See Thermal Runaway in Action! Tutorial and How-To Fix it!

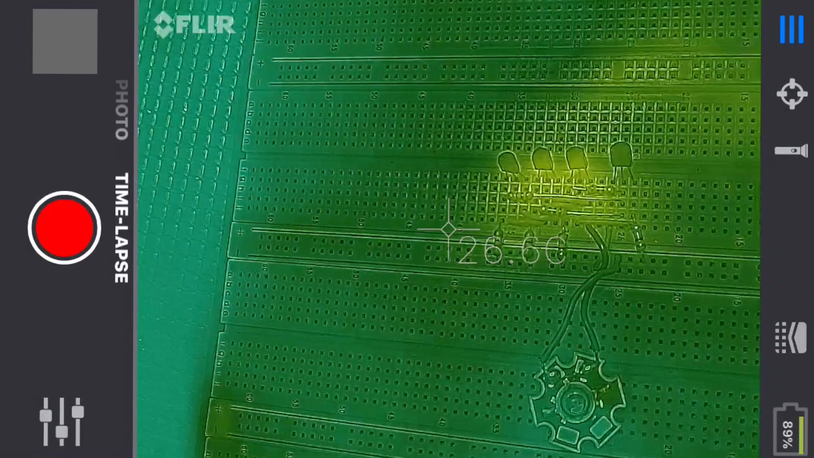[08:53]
On screen: spot 26.6°C
Okay just built that circuit up and now we've got our three transistors right in a line there. The last one here is the control transistor. So let's go ahead now and fire this up.
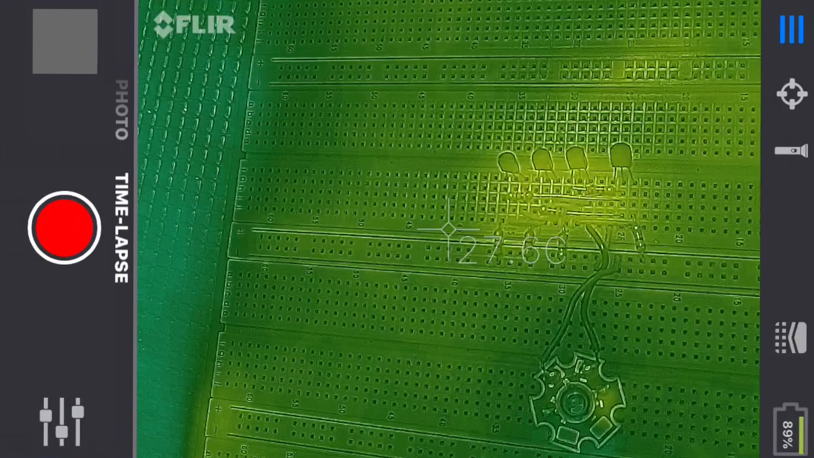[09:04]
35 volts same as before.
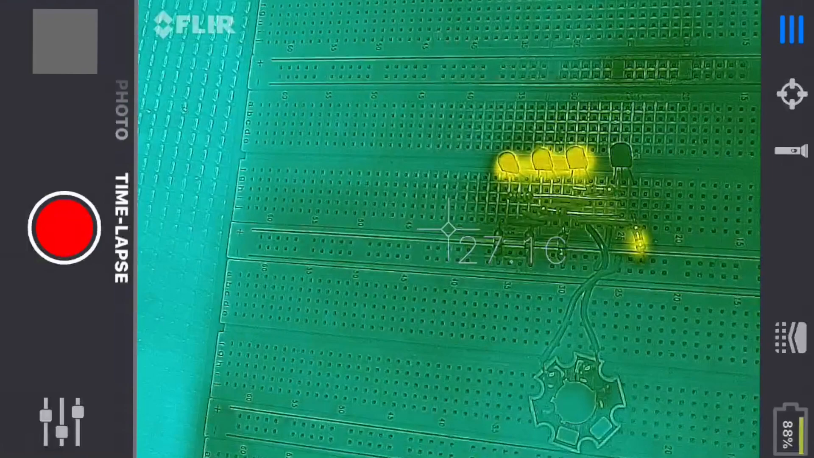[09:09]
On screen: spot 27.1°C
I'm looking up at the meter and I see that we are regulating the same current. And there you see it.
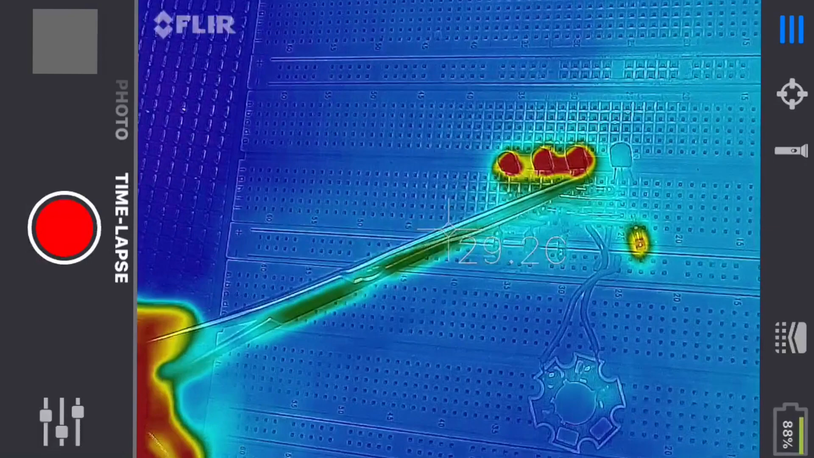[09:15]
Now all three transistors are heating up at the same rate.
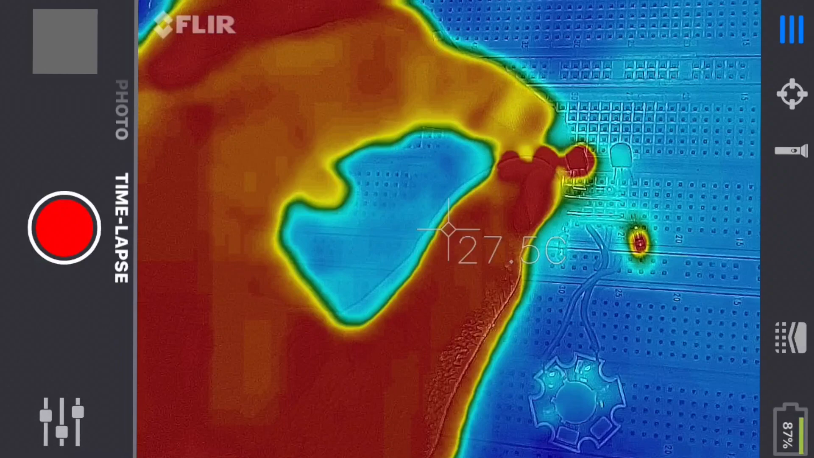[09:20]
So we don't have any that are completely red and the other ones were cool.